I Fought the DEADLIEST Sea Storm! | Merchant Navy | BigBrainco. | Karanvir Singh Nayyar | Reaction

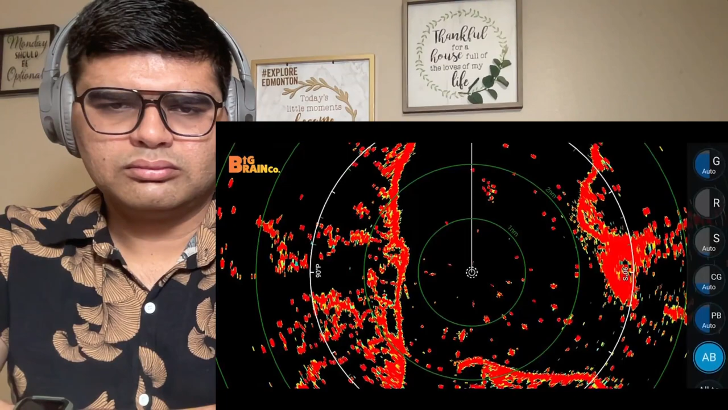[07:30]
pictures भी दिख जाती है, कि waves break हो रही है, तो वो radar पे दिख जाता है, उसको एक फिनॉमेना कहते है, वो clutter होता है, तो उससे मैं monitor कर था कि कि इतना clutter बढ़ रहा है, and like I told you, everything is fine, Captain I at 10 o'clock,